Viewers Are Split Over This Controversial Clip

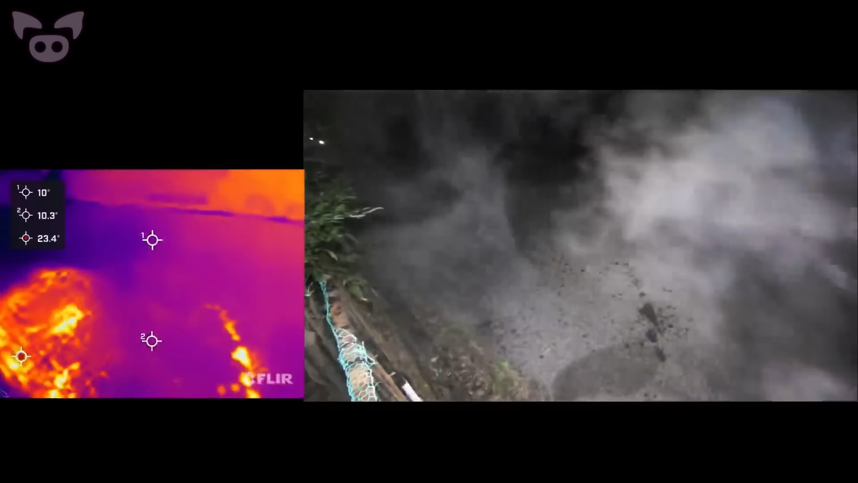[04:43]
They hurl boiling water in the direction of the sounds in desperation and frustration.